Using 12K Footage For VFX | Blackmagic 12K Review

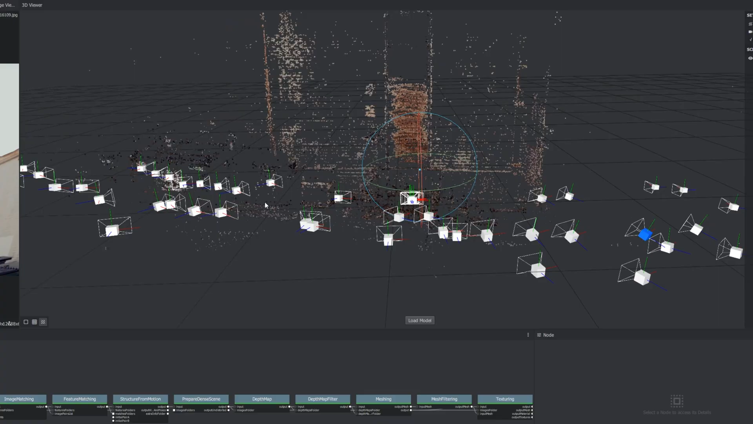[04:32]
scan and uh you know it uh it didn't really didn't really work
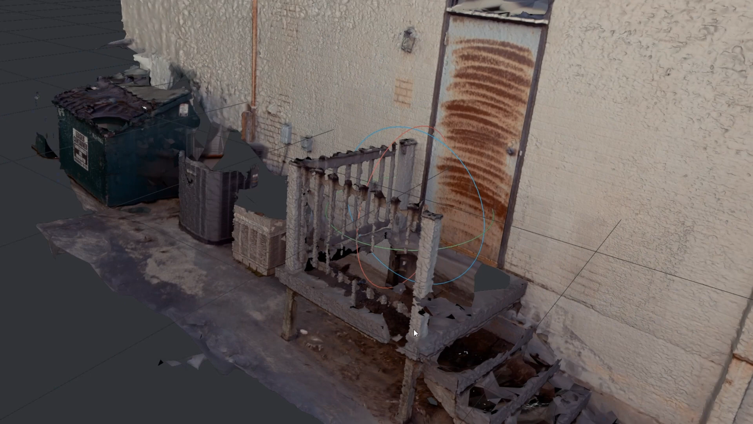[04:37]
but my computer almost exploded but still with this 12k image you could take any one of these